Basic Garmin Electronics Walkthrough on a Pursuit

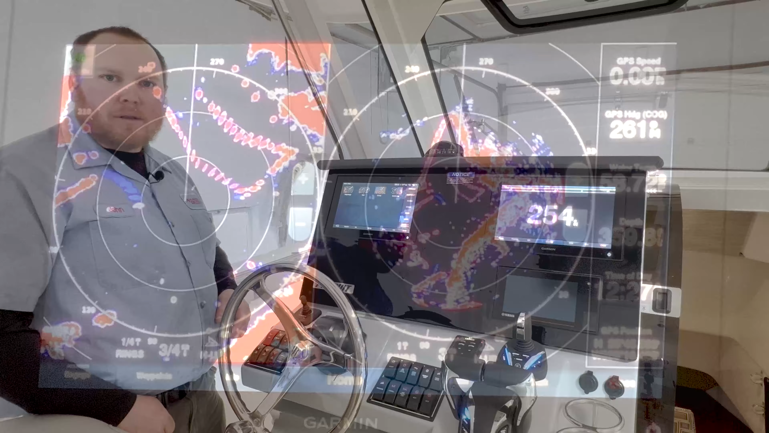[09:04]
The other popular radar we have is a overlay radar.
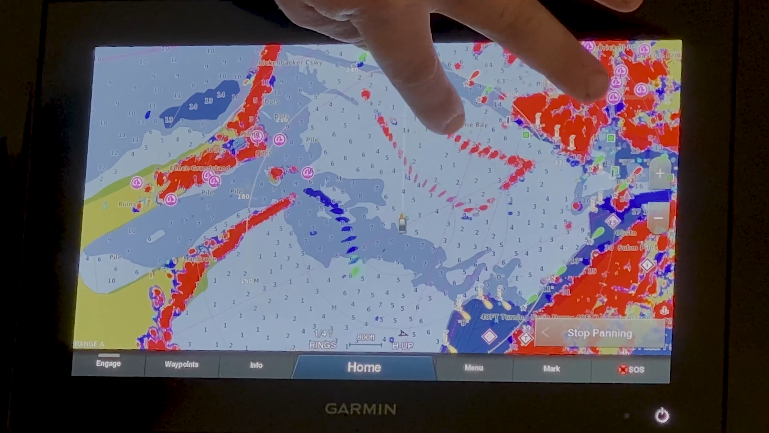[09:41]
Here we have a water feature that's coming out of the land out of the bottom here because we can see that it's about one foot deep there and this edge here must have a rocky feature. That sums up our basic electronics training for Garmin Marine on our Pursuit 328 here.